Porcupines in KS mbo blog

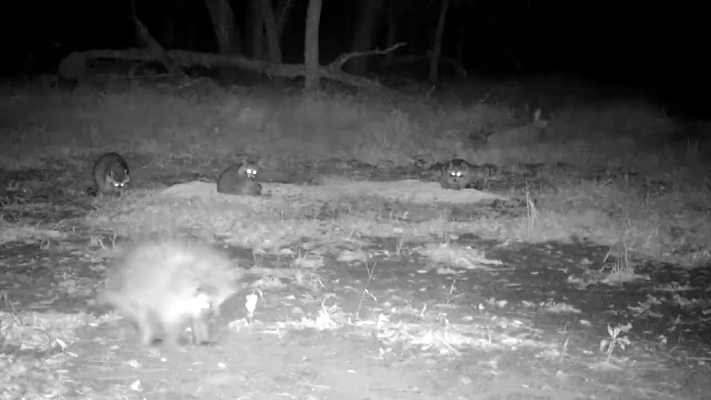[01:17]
Porcupines can't throw their quills, but they puff them out, chatter their teeth, and emit an odor to warn anything that gets too close.
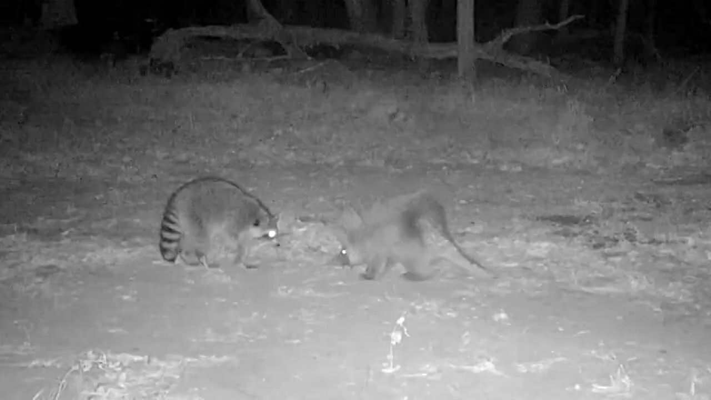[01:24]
Then, if necessary, they lunge into an attacker. Even a few quills in the nose provide a hard lesson for a curious or hungry aggressor, as this raccoon finds out the hard way.